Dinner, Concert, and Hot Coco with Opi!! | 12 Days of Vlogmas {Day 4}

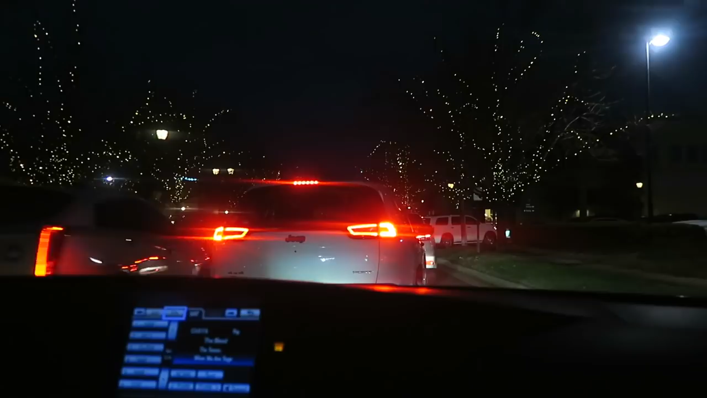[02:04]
how pretty the Christmas lights are in the trees I love them they make me so happy in the Christmas spirit it's so fun being out at night at Christmas time
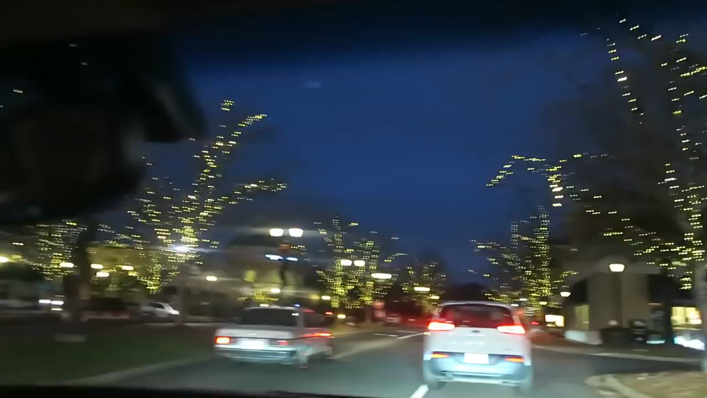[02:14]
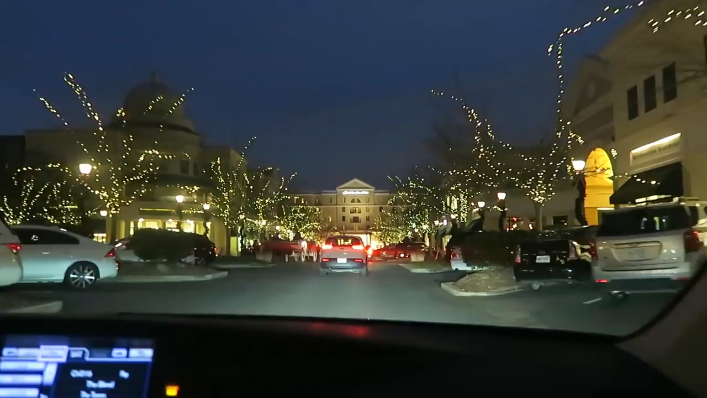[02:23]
oh my gosh look there's a horse-drawn carriage